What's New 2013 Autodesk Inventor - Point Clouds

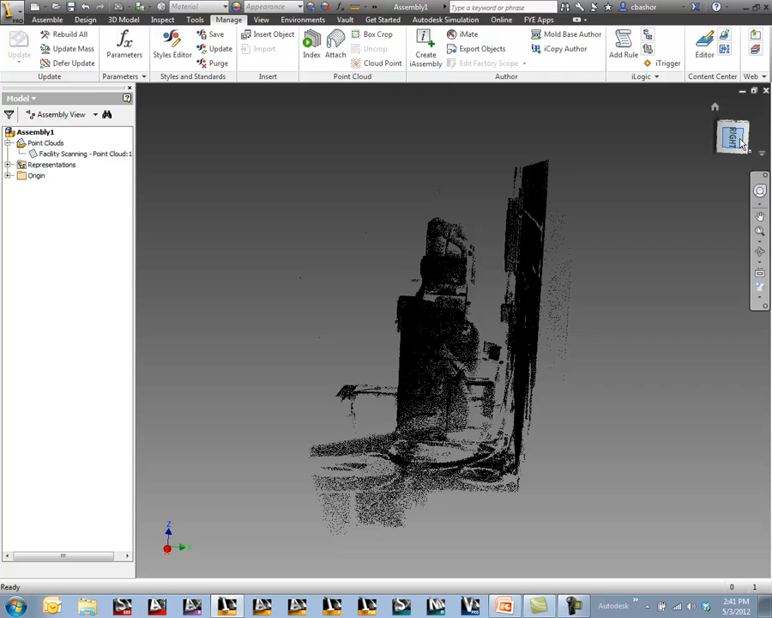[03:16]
So you could do like a side view first and then you could crop a certain section.
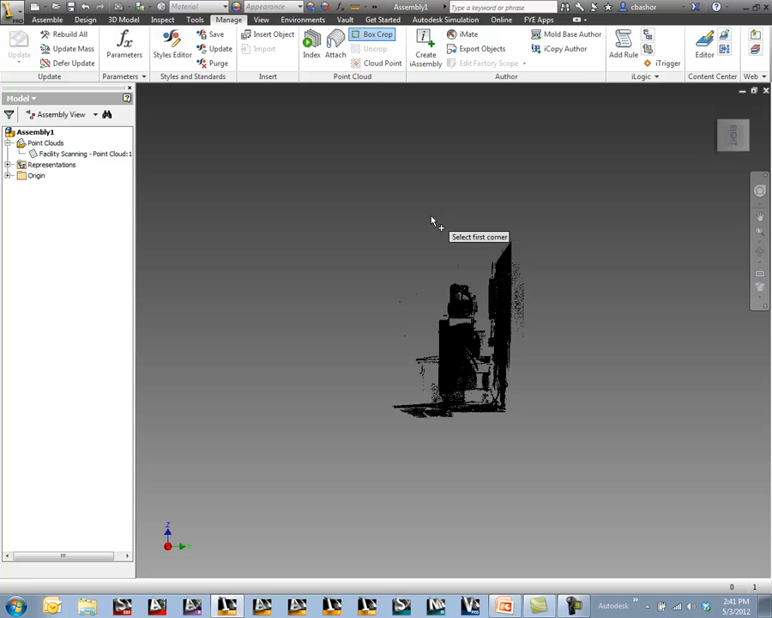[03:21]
And then do a front section and crop that view as well. So I'm going to do this side view here.
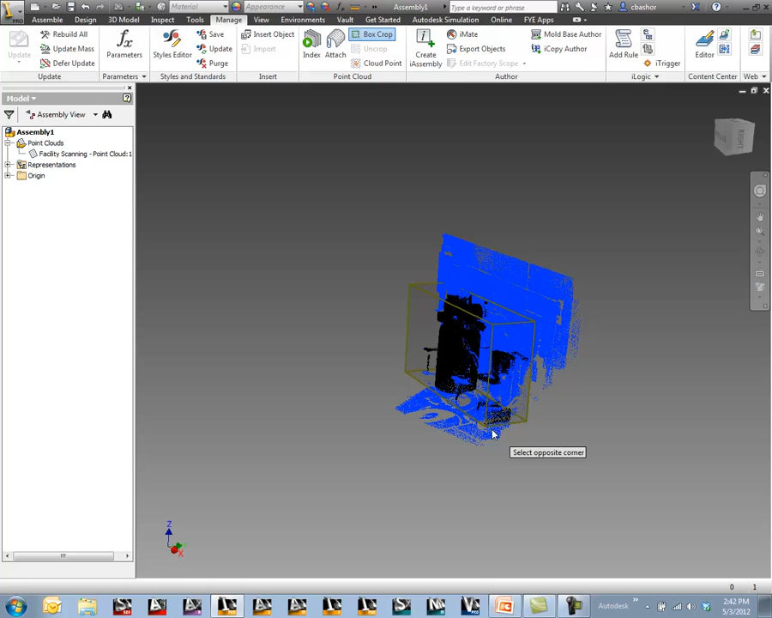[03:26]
See how much it's going to crop. And I don't need all that information.
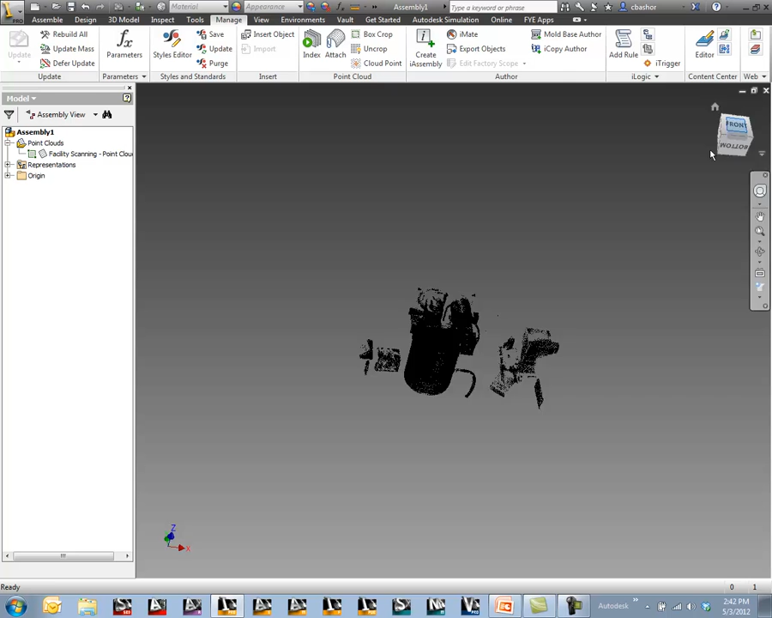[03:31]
Then I could go to my top view and crop it again.
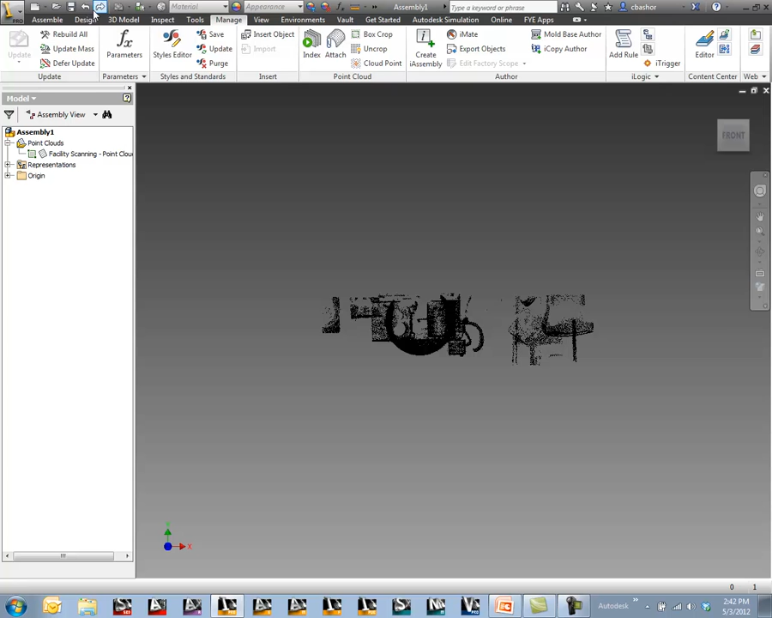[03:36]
So I'm going to say crop box again and crop this information here.
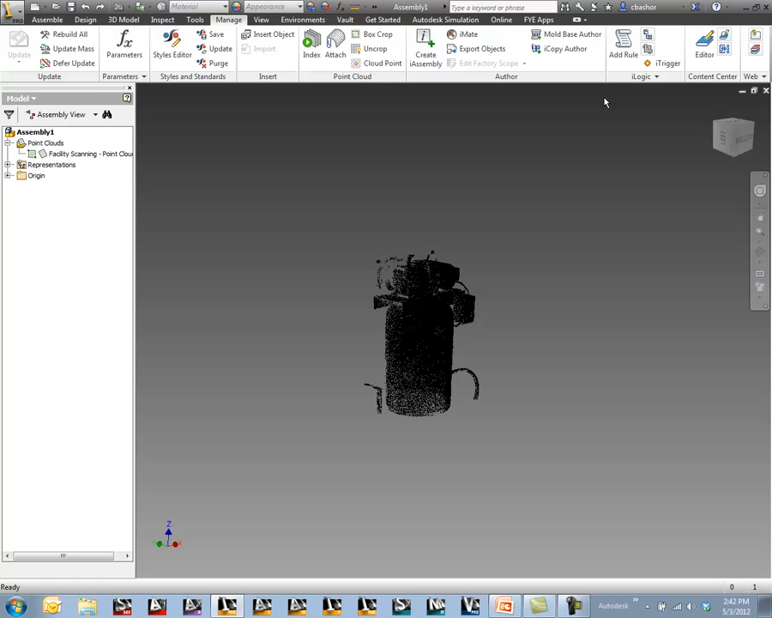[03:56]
Once this crop date is in here you can do things like measure. So I can actually measure from point to point. You'll notice that you can pick on a point. Now you'll see that my key or my cursor is farther away. And that's just because I'm in perspective mode.
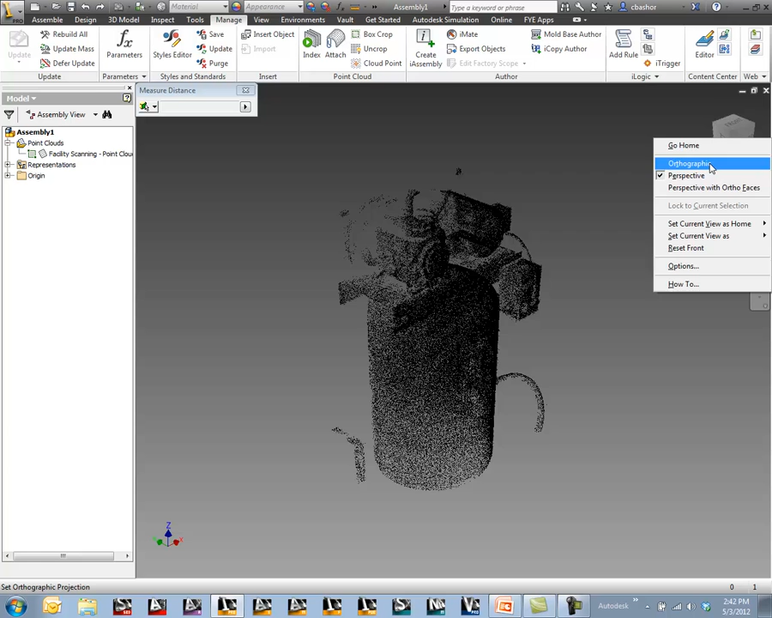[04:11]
Let me change it to more of an orthographic mode. And you can see that you could do some better measurement at that point. So you can actually pick point to point. And create measurements on that.